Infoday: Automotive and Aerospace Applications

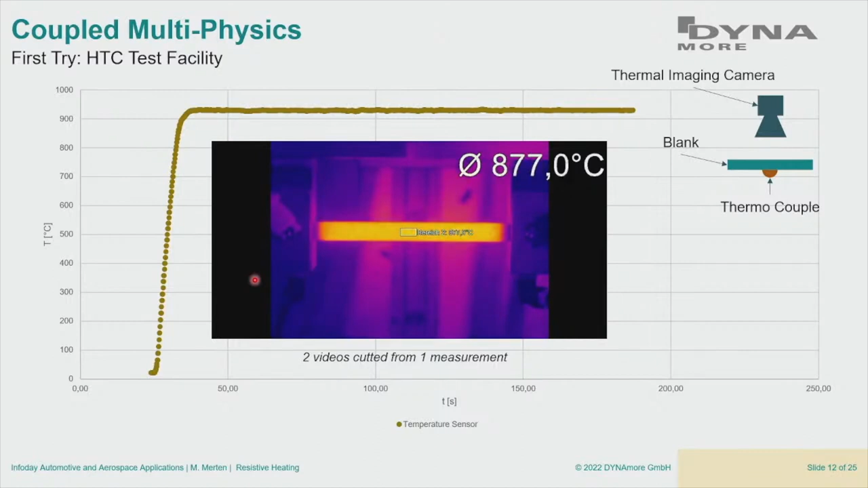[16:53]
And we will have this temperature profile. And then we also do the simulation with this first approach. And we end up with this one, with this yellow curve.
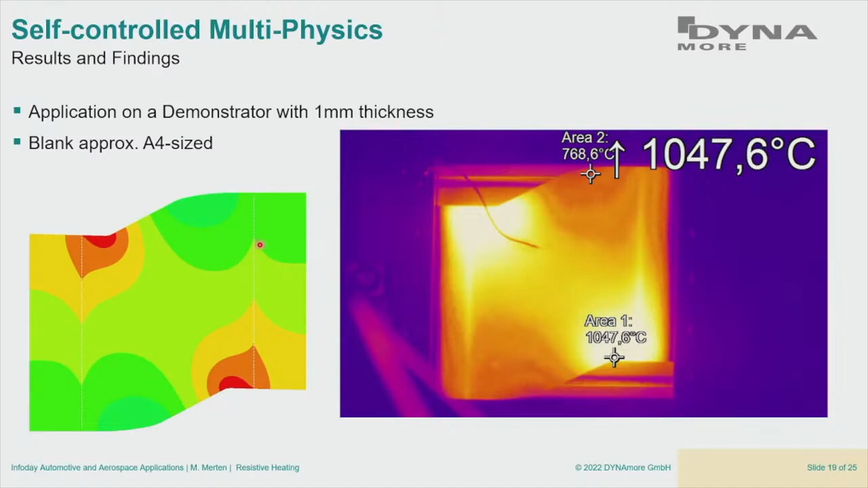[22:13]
On screen: max 1047.6°C
You can see the thermal imaging. And on the left, you can see the simulated temperature field. And what was impressive for me is that we were able to capture these peaks here. They are not, yeah.